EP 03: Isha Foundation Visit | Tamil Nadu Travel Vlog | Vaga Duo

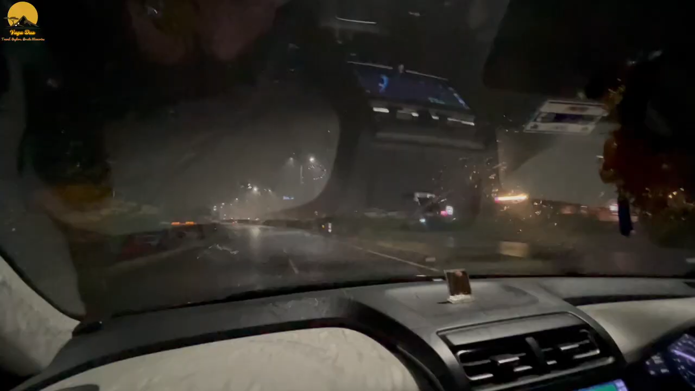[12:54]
योगी से. ज़्यादा वक्त यहाँ इतनी बारिश हो रही है, देखिए
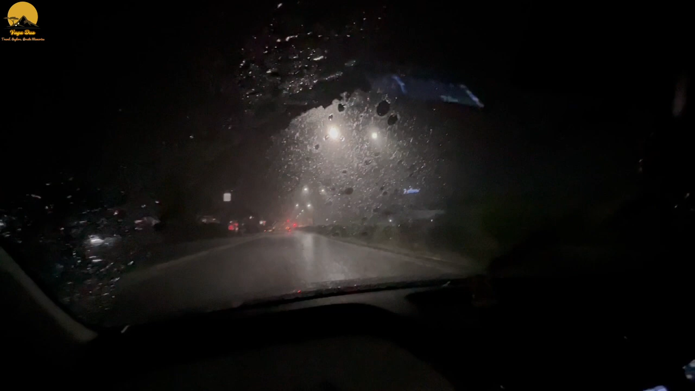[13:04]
बहुत तेज़ बारिश हो रही है, मतलब कुछ दिखाई नहीं दे रहा है. तो हम एकदम मिनिमम स्पीड पे चल रहे हैं, बहुत धीरे धीरे चल रहे हैं. 55-60 के स्पीड में चल रहे हैं क्योंकि बहुत ज़्यादा तेज़ बारिश है. अभी हम सेलम पहुँचे हुए हैं. And this is the first बारिश. And this is the first rain.